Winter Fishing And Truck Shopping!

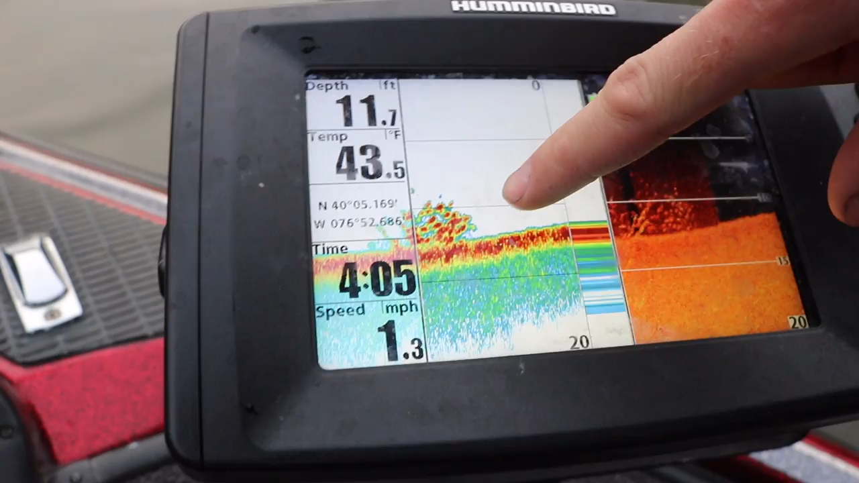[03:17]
On screen: depth 11.7 ft, water 43.5°F, speed 1.3 mph
but that's pretty much what we were looking for is little balls of fish like that, or big bait schools.